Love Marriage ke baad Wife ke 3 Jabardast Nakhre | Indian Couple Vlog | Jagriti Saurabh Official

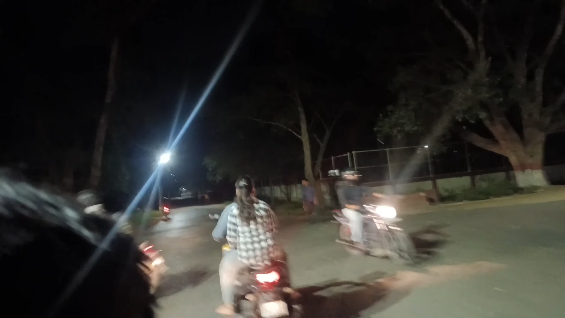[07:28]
पेड़ है यहां पर बहुत अच्छा लगता है दो मंधीरा लाइजस में